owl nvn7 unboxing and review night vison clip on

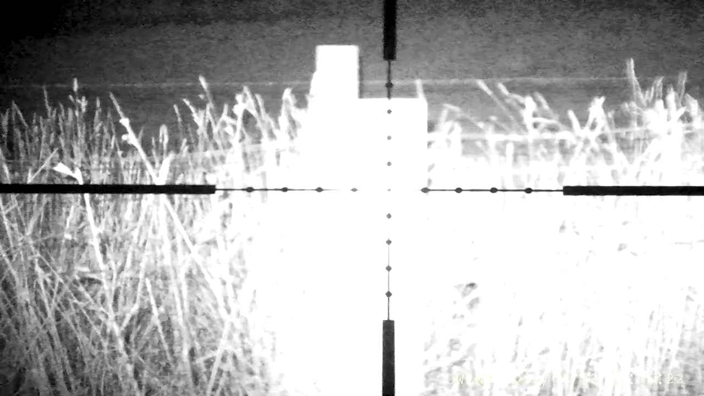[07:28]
That's infrared torch, setting 1, setting 2, setting 3.
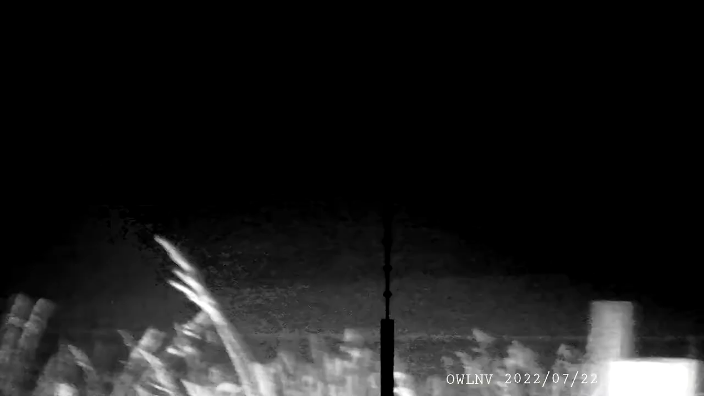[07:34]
And push that light out.
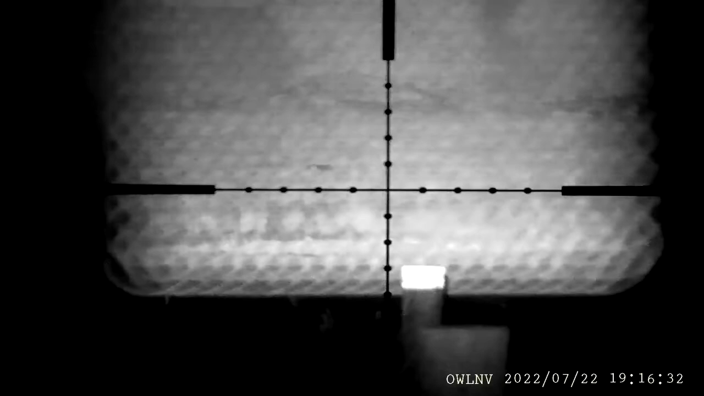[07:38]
Okay, so I've got a nice bit of a picture. That container down there is at 400 meters. Now they have a rating of good out to 300 meters on this Allen VN7.
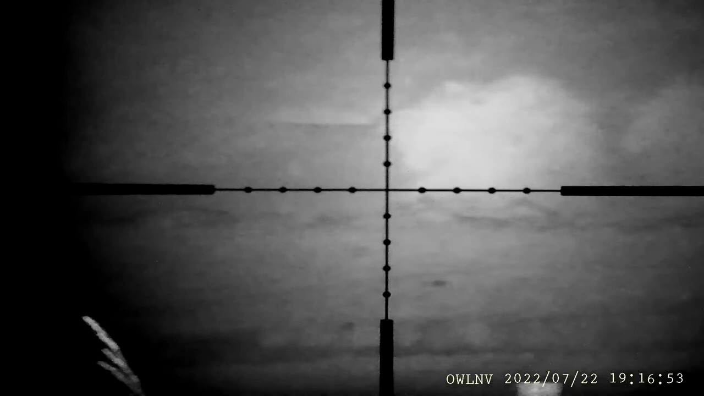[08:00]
Now you can see that there's a wallaby there hopping along through the grass. Wants to see, there's a couple wallabies out there in the paddock past 400 metres, so those wallabies wouldn't be any bigger than a foot, than 12 inches, than a ruler. So I say it's outdoing the rating of 300 metres quite well.
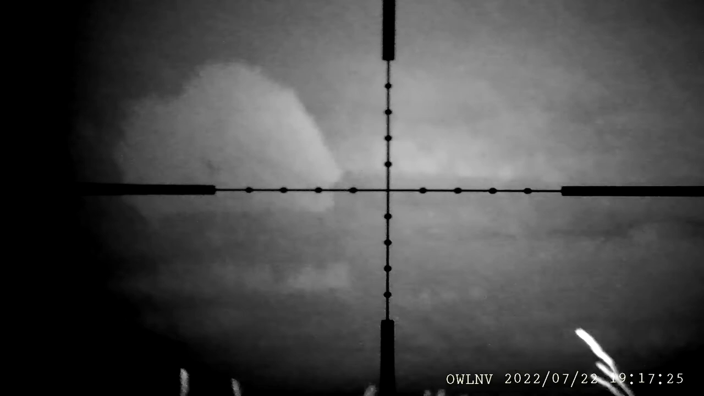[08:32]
Clarity's good. I don't know what this is going to be like when it goes onto the computer, but I can see them quite clearly. Those wattles over there that I can see them,
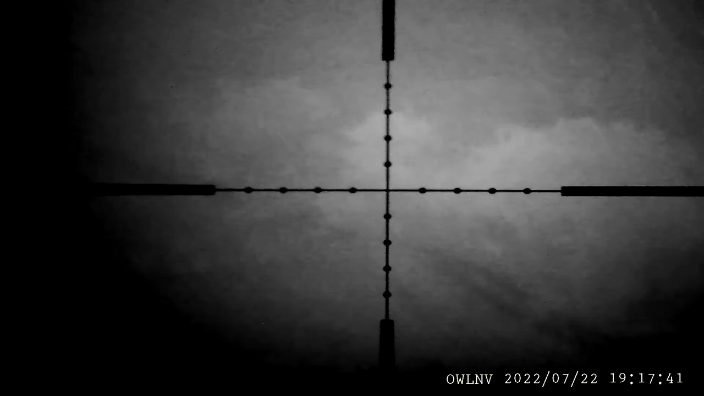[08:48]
got the crosshairs on, would be about 500 metres I would say. So it's doing its job quite nicely. There's 1, 2, 3 wallabies there. Another wallaby just there by the bush, by that tree.
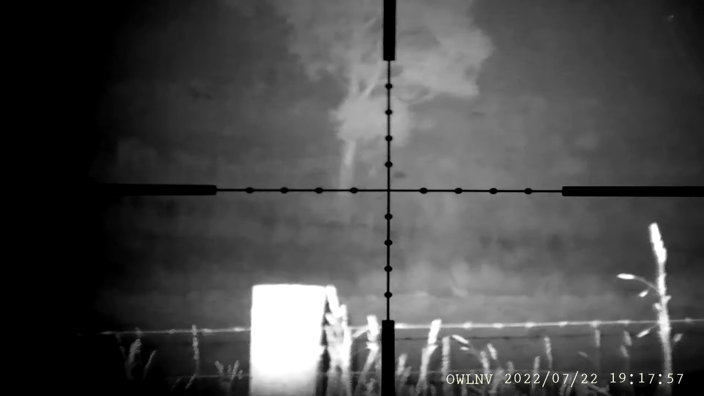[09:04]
Another one. There's a couple of wallabies out tonight, so that's a good thing. Yeah, it must be a big grue or a wombat.
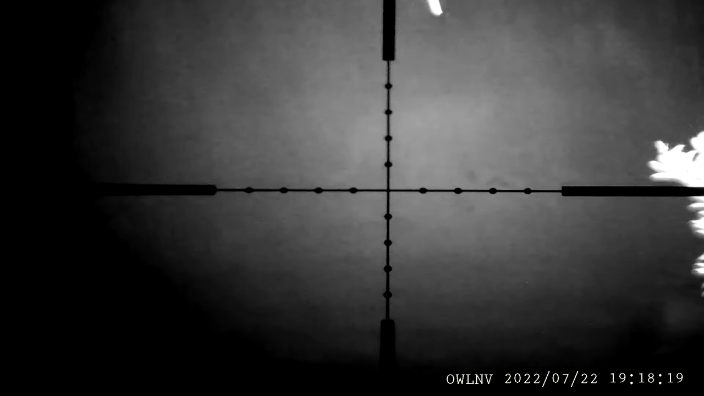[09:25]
Diesel tank there. Now, an important thing that to note with night vision in general,
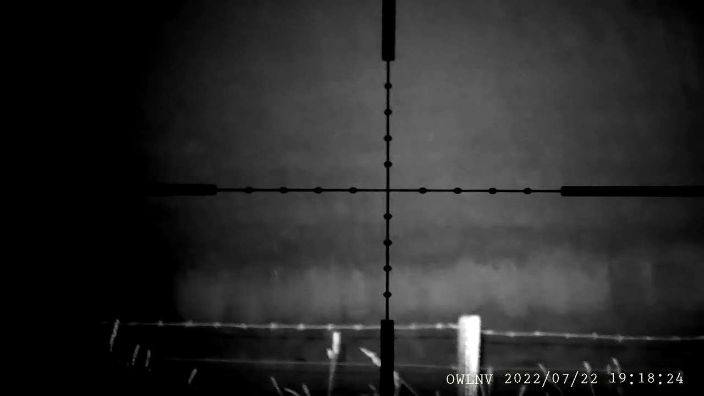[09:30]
you can see clearly out when it's open.
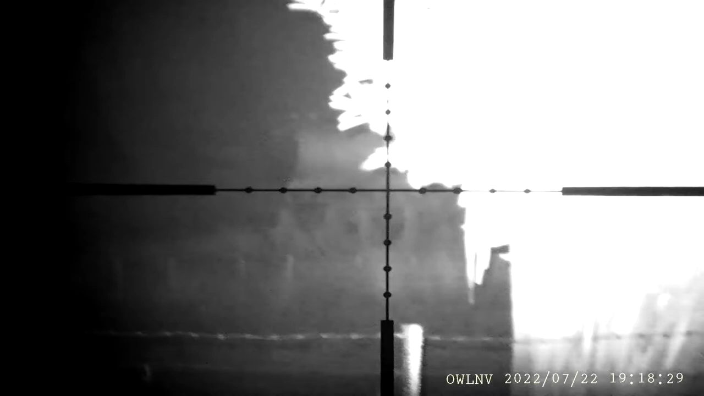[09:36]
As soon as you have a bit of obstruction in the way, like a fence,
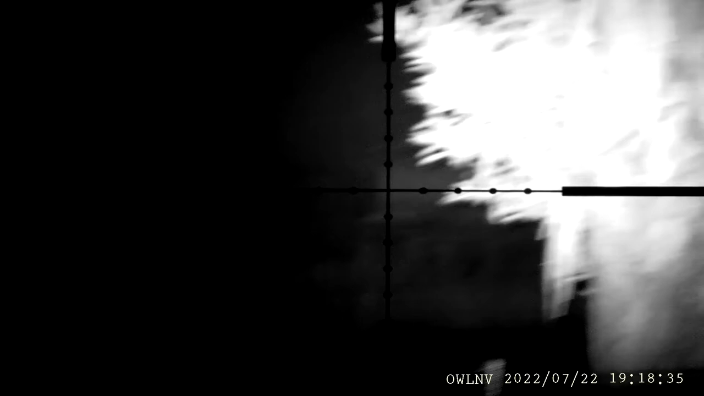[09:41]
it bounces that light off the object and becomes very hard to see past it.
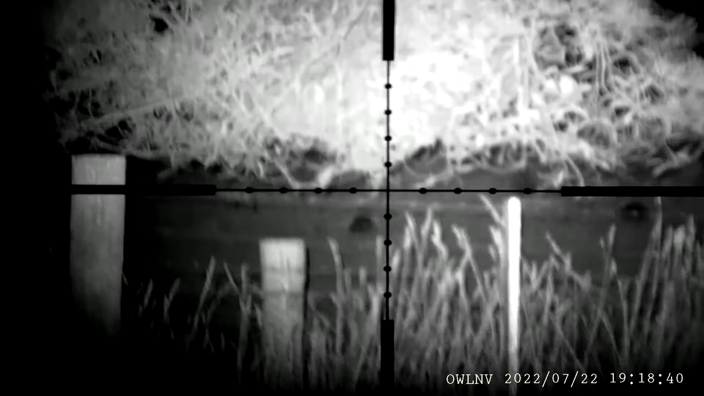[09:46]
Now that is just not, oh, there's a wallaby right there. That is just a night vision thing in general.
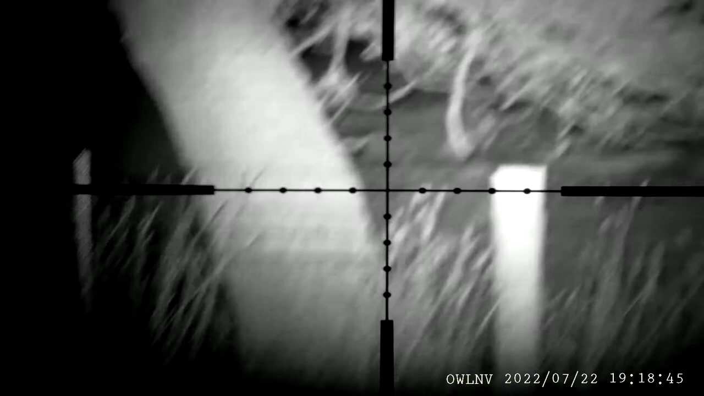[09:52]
You'll find all night visions are like that. That's just what they're like.
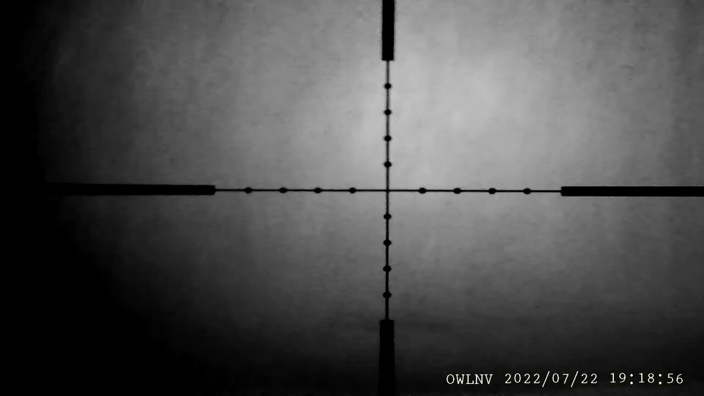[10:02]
because they amplify light, that's what they do.
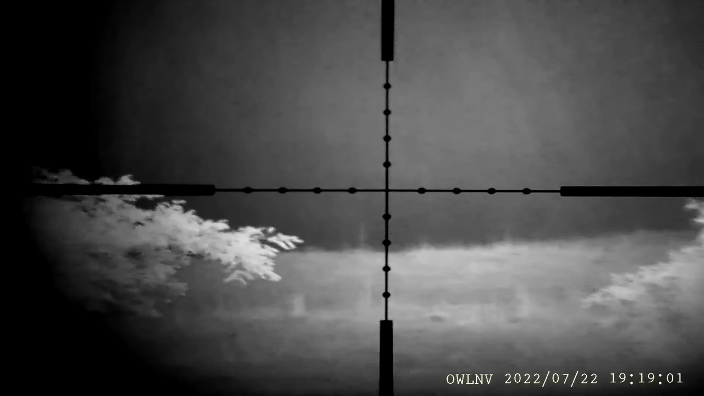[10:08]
I'm not sure if you can see it, but I can just make out a couple of eyes in the paddock there. Probably, oh look, it's very, very hard to say.
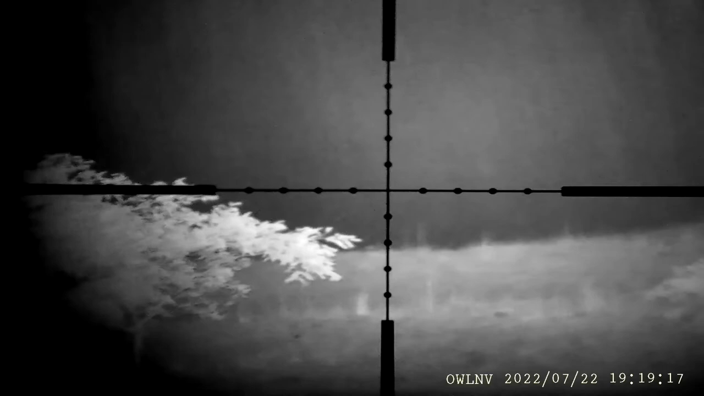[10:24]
But because I know the place, I'm going to take a stab and say they're about 700 metres. I reckon they might be deer because I don't have any cattle in that paddock at the time being.
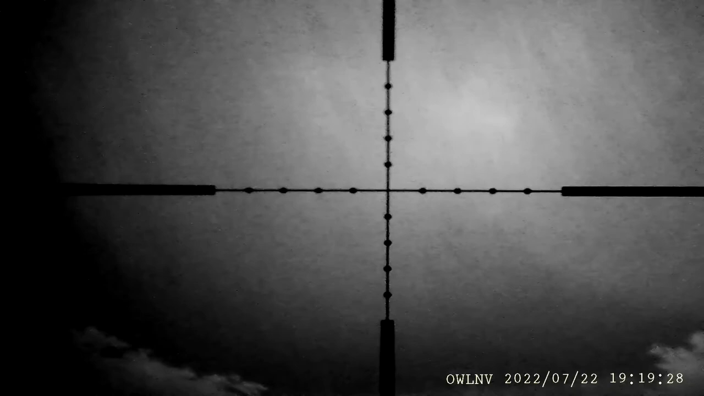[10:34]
They're only just faintly eyes, I can't see them anymore now.
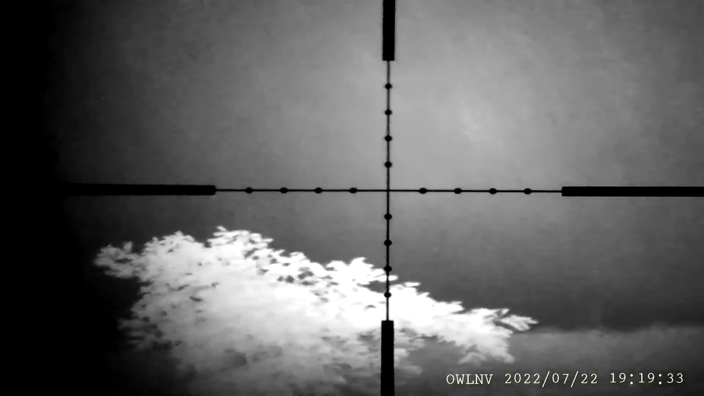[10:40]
I could be dead wrong. But anyway.
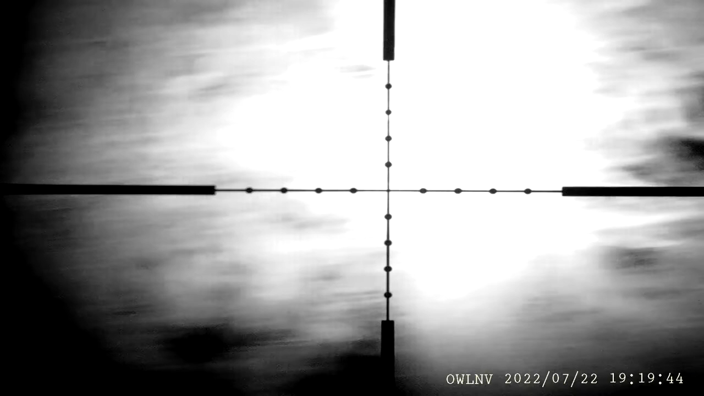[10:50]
Where is that container? There it is. So that's 400 metres.
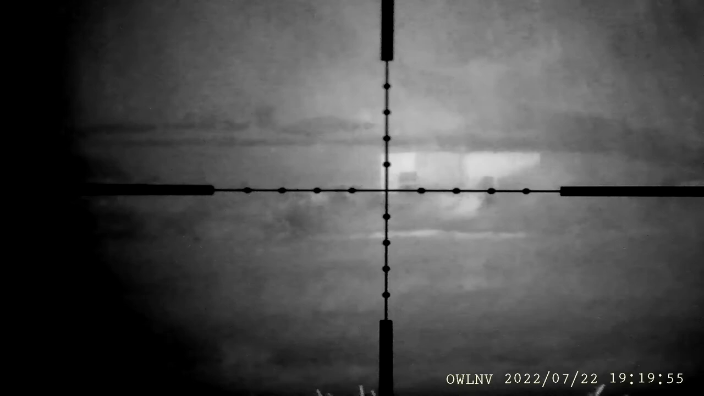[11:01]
That drum there is a 44-gallon drum. There's another 44-gallon drum laying down.
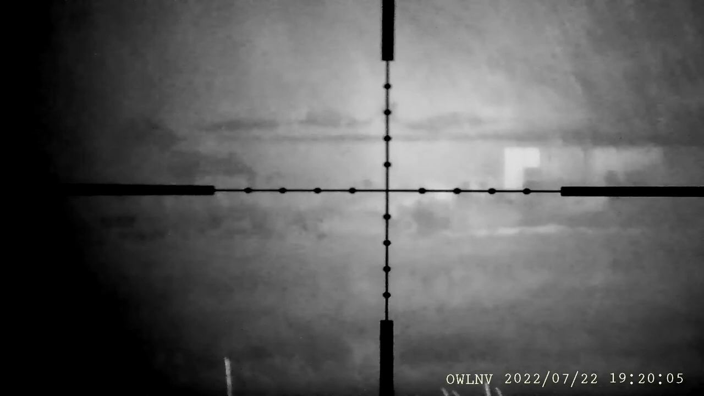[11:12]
And there's a couple wallabies there. One there, one there.
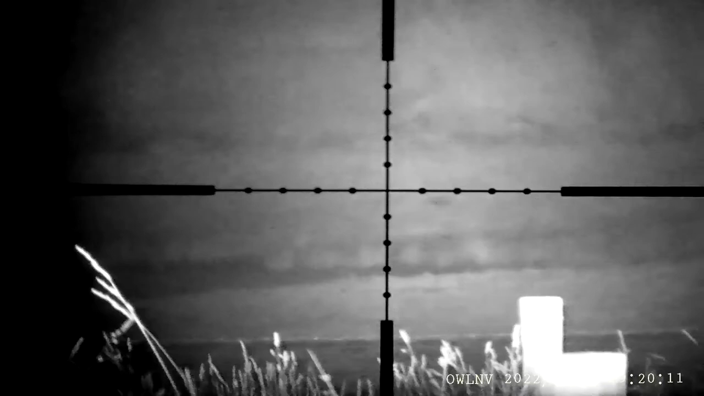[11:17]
Here we are. A couple others have joined his mate. One, two, three, four, and five.
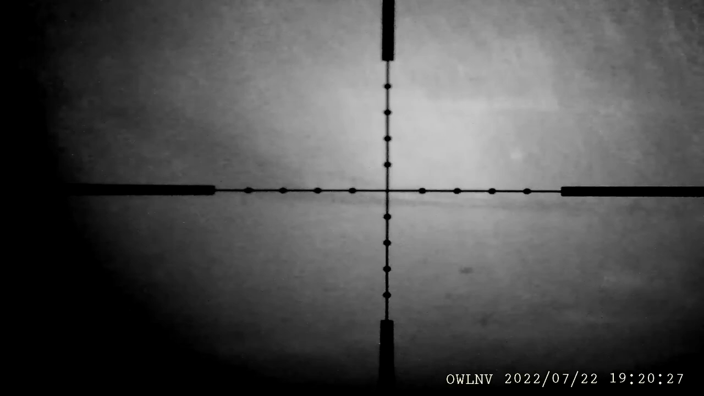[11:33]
Yeah, past the 400 metre mark. So it's quite a nice little unit, I think.
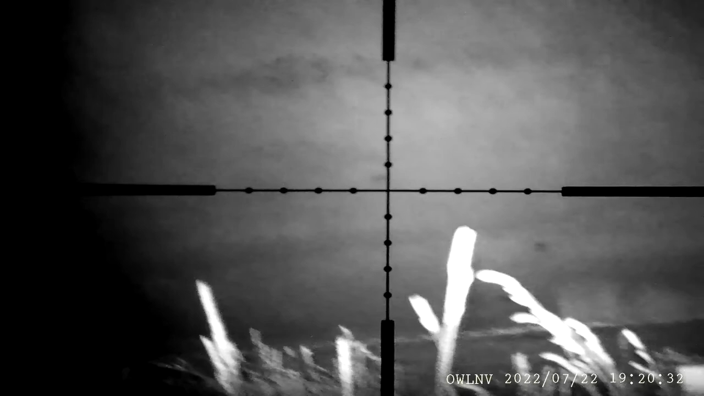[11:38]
There's a wombat there. Another wallaby there.
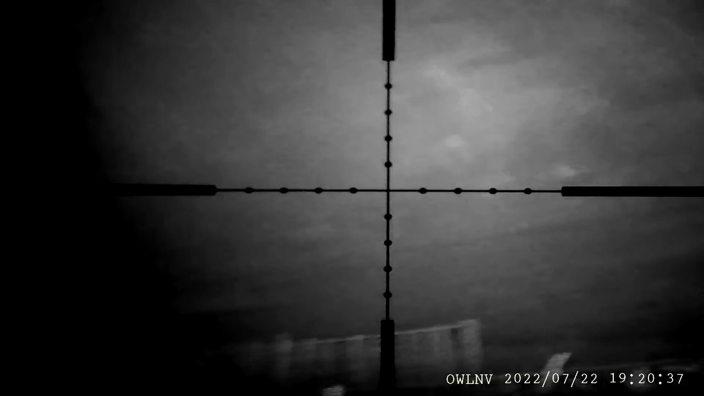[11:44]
A little bit of wildlife out tonight, that's good.